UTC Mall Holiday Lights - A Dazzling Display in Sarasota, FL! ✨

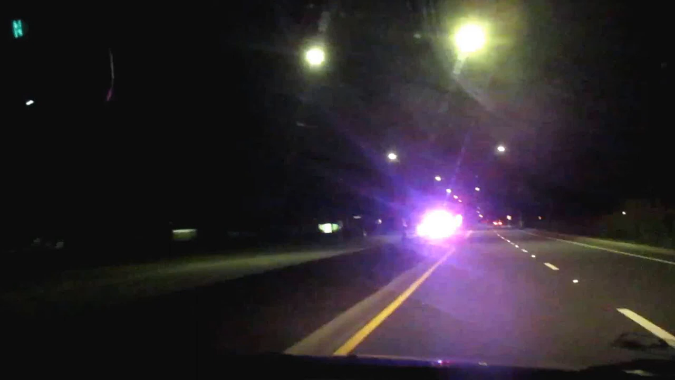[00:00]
We're going to check out the Christmas tree lights at University Town Center. Here's some red and blue ones right there. Oh, I don't think those are Christmas tree lights. And now we've got lights along this boulevard here.
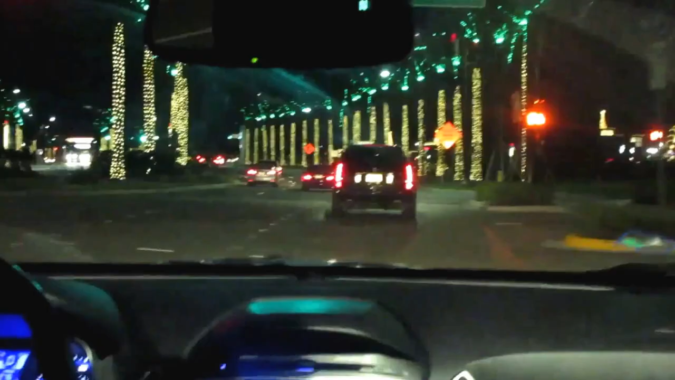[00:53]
There's no snow, but look at this bright display. Of palm trees decorated to the max. Now here's another excellent display of Christmas tree lights.